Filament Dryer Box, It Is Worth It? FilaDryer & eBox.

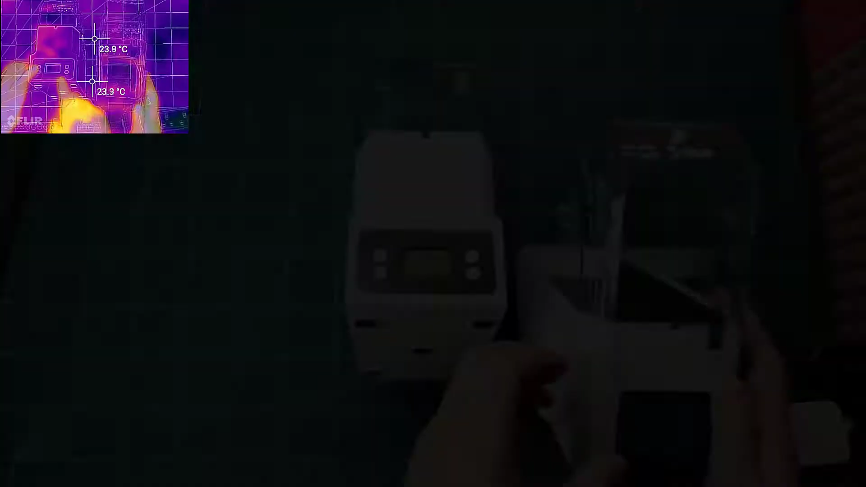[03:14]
As well on the e-sun. I believe this one starts to heat. It's in 42 degrees here.
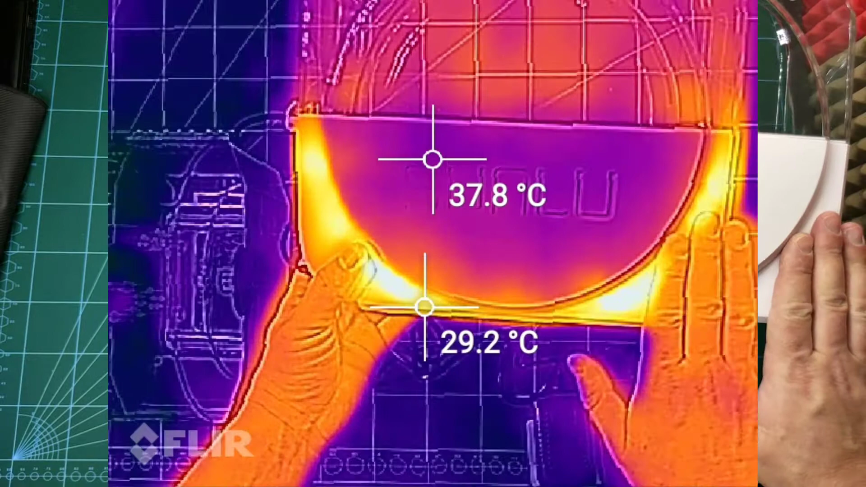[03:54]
Which is corresponding with that hot plate inside of the box.
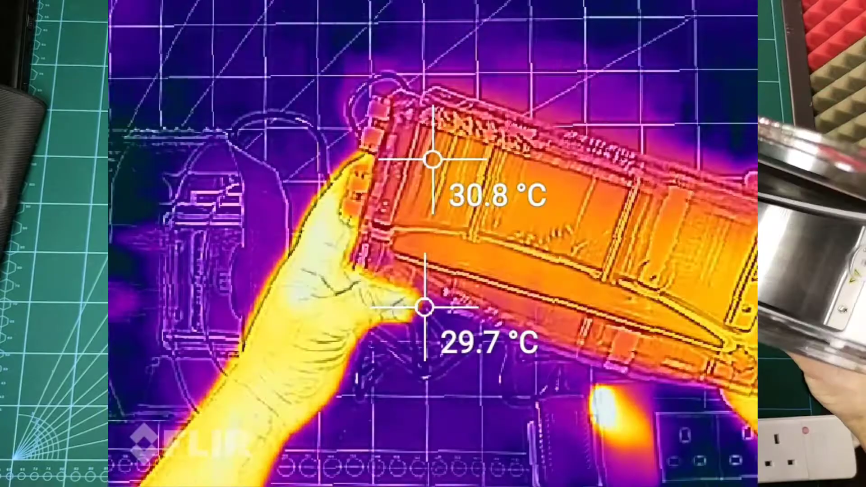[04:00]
You have here a 10% discount.
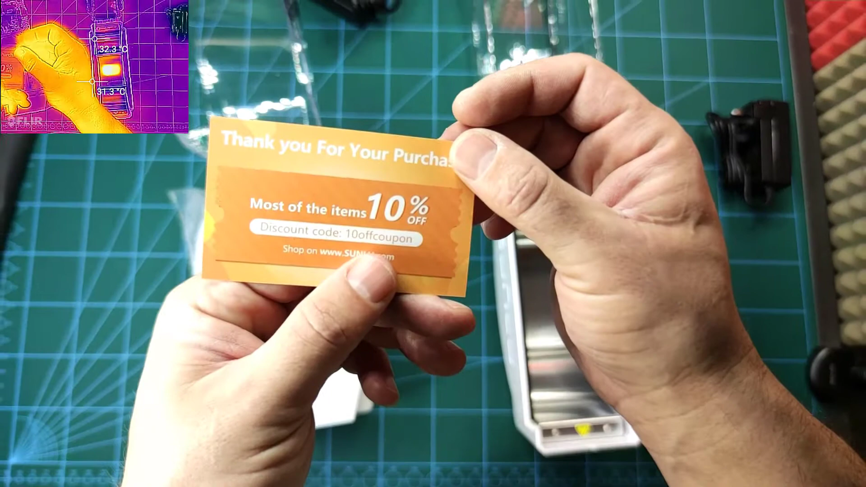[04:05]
You can use it. Let's see the e-sun one.
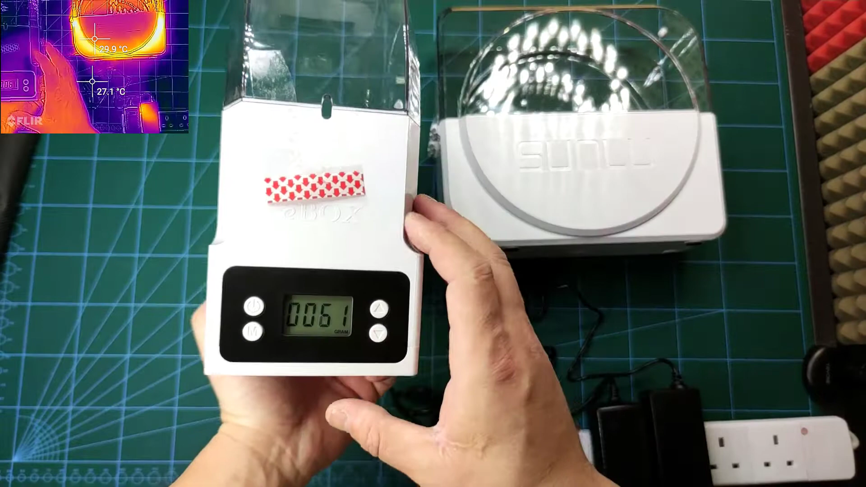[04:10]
Doesn't have an OLS on backlight. As you can see the display is smaller.
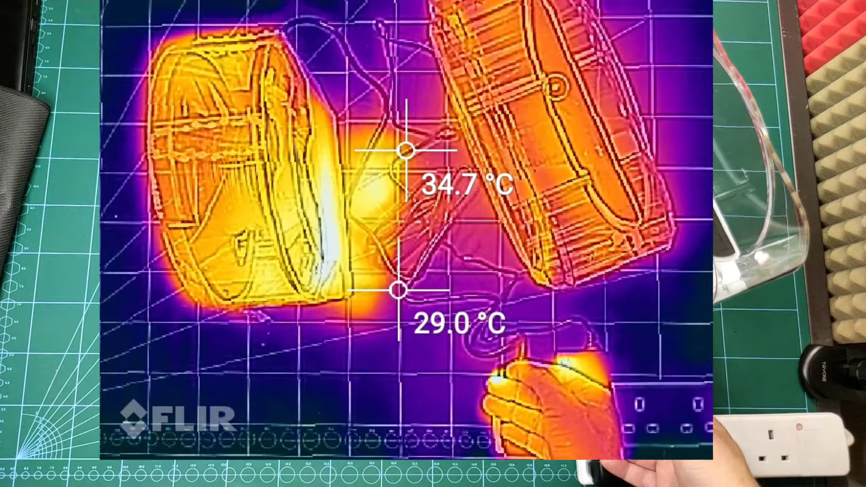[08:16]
The eSUN one it is a little bit hotter than the Sunlu.
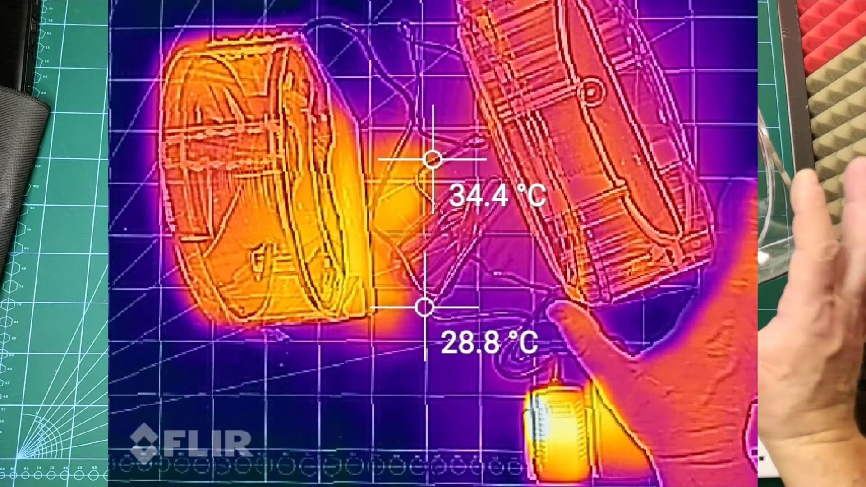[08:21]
The Sunlu one doesn't produce any noises. While on this one you can hear the thermostat leaking. And the fan constantly blowing.